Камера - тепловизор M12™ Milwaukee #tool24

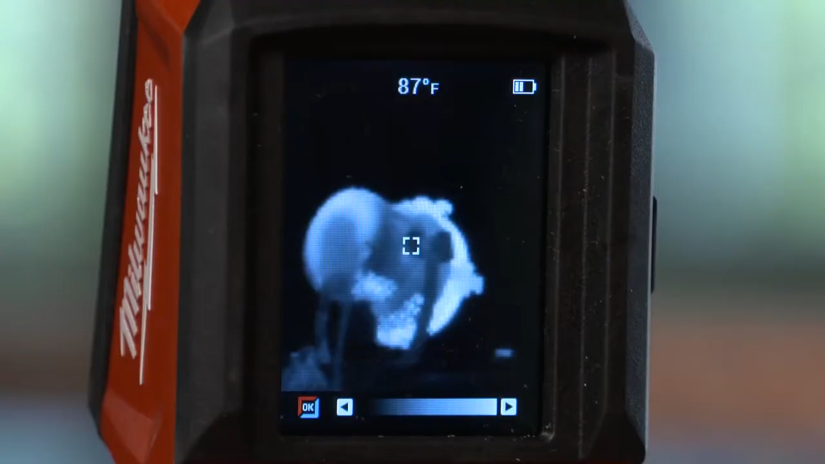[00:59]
On screen: spot 87°F
You can spend a lot more money, but I'm getting the same resolution here.